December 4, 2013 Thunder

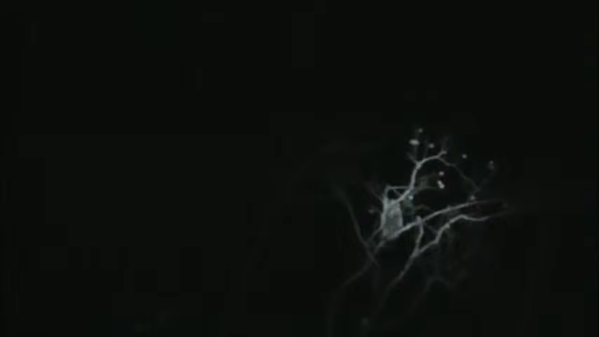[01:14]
Hang on. Let me focus him. Where'd you go, Coon? There he is. Right there he is.